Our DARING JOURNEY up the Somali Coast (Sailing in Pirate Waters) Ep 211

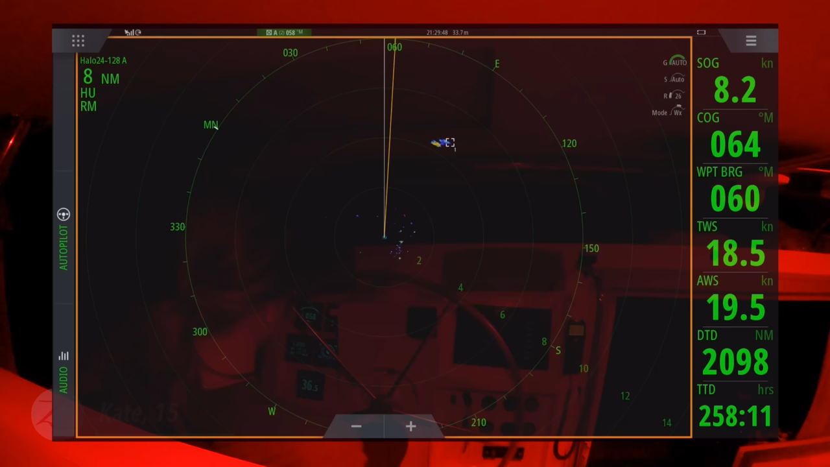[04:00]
which could have been a squall or a boat traveling dark without AIS. So we tracked it for several minutes, and at first it appeared to be intercepting our route, but then after about 30 minutes it dissipated, so it was probably just a light squall.
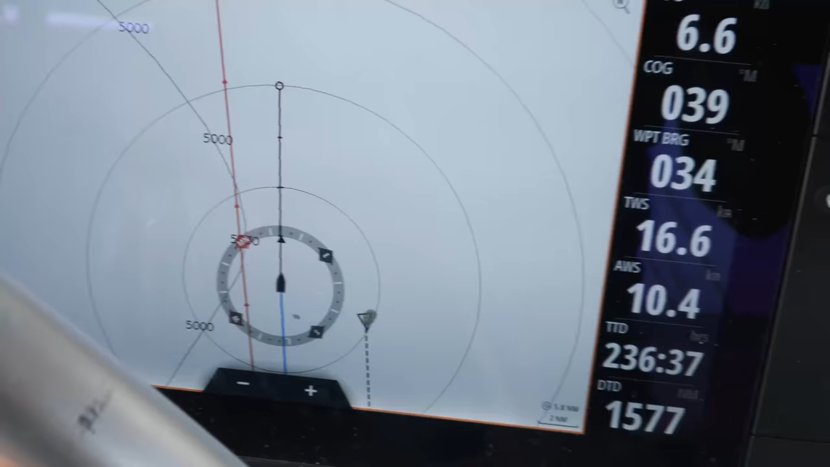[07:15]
Jasmine. Oh, wow, look at that.
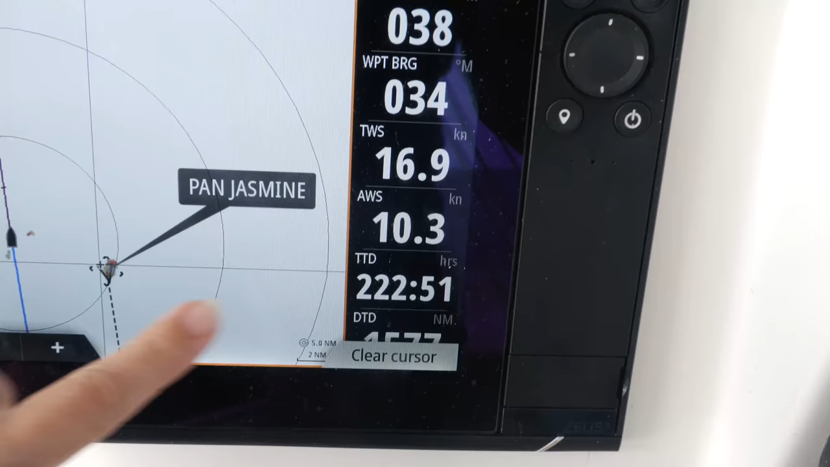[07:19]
It's a cargo ship, 180 meters in length. It's going the opposite direction of us. Jasmine's tracking you down. Wait, really? She's out here on a cargo ship.
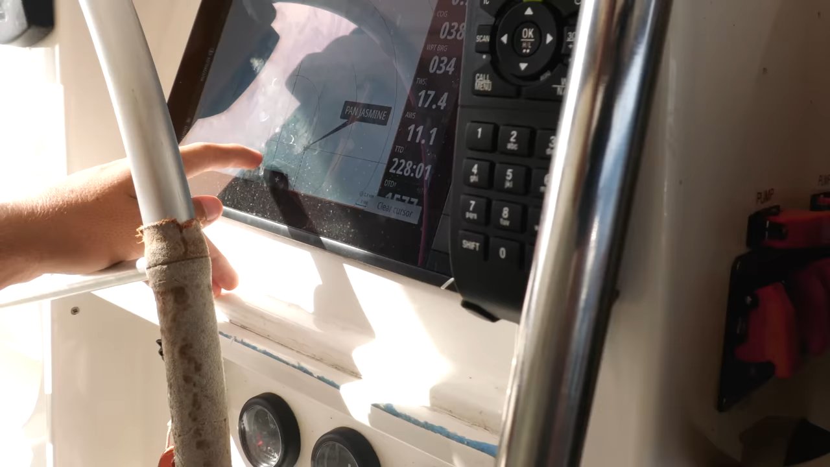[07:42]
Look at that. It's and Jasmine.
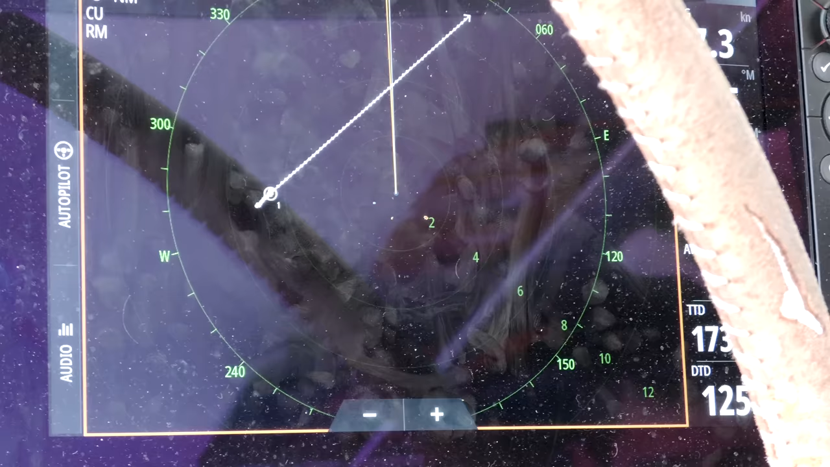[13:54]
Boat. Well, can you see it? Yeah, you can see it with binoculars.
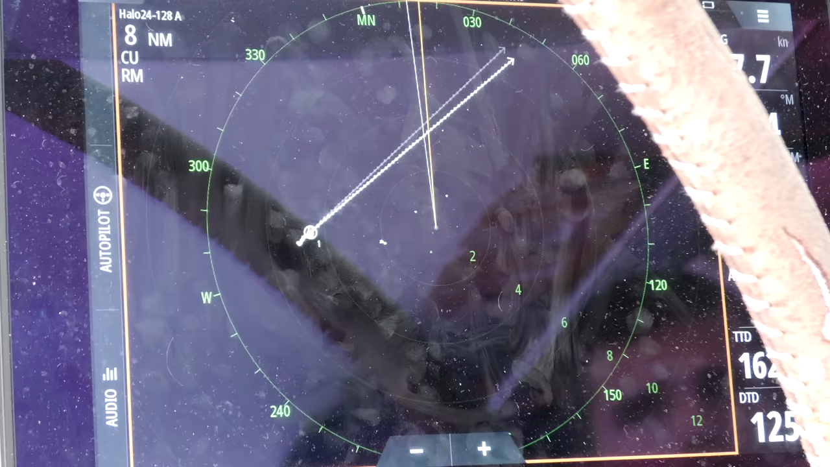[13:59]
You might be able to see it without binoculars.